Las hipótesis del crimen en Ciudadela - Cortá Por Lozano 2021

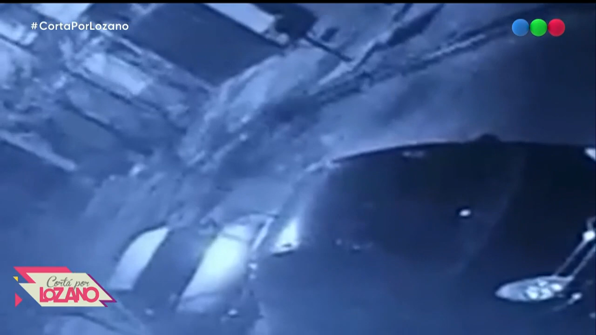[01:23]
Este es el primer video que documenta ese auto fuera de control. Ahí está el impacto de este auto vora gris. Ella ya está herida de bala adentro del coche.
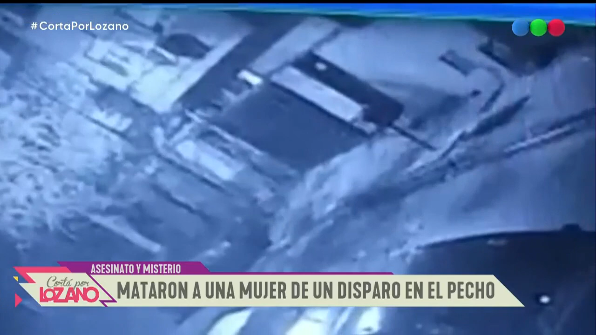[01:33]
Vamos a ver ahora cuánto manejó, cuánto pudo manejar en ese estado, desde que le efectúan el tiro hasta que choca. Si son 50 metros, 100 metros, nos vamos a posicionar en el lugar. Y mientras les voy adelantando que, mientras hay una hipótesis de un robo mal ejecutado o ejecutado con violencia por un delincuente inexperto que se le pone al costado del lado del conductor, aprovecha esa mirilla que queda en la ventanilla baja para poder efectuar el disparo,